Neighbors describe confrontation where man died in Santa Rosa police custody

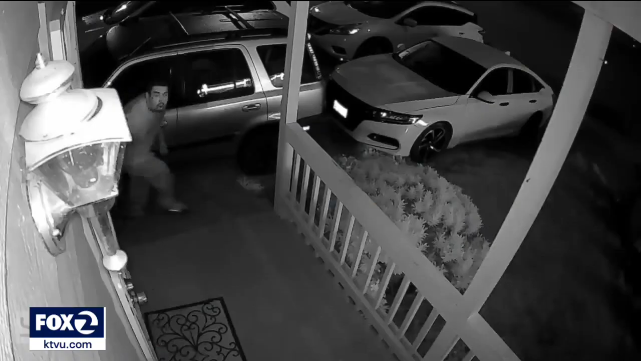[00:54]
Alarm to see the shooter darting around their yards, you know, sign before you don't recognize him. No 911 calls brought Santa Rosa police to the cul-de-sac. Hey, get on the ground. Get on the ground. Get out.
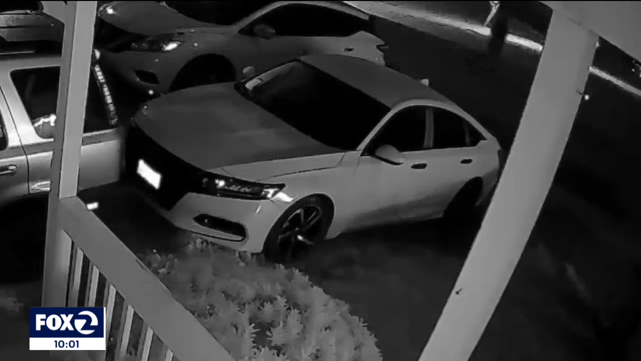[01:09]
By that time, the man had dropped the rifle, but had picked up heavy landscape brick and rock.
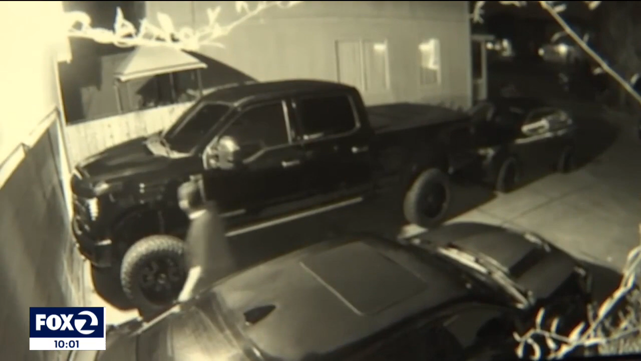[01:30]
By that time that the cops were outside, I mean, everyone in the neighborhood was out. So at some point, I think he charged that an officer and, you know, the officer tased them.